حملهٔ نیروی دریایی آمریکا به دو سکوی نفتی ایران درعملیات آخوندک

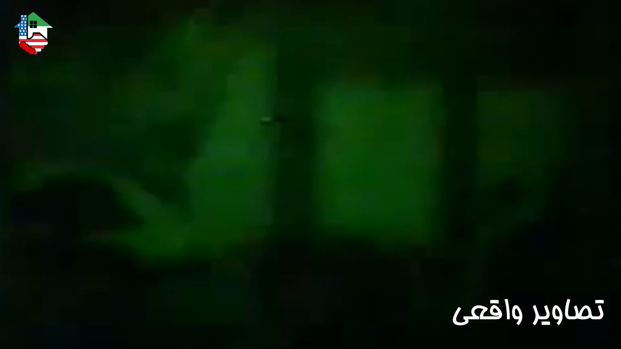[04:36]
کشتی امریکا با نزدیک شدن به جوشن با استفاده از آتشبار توبخانه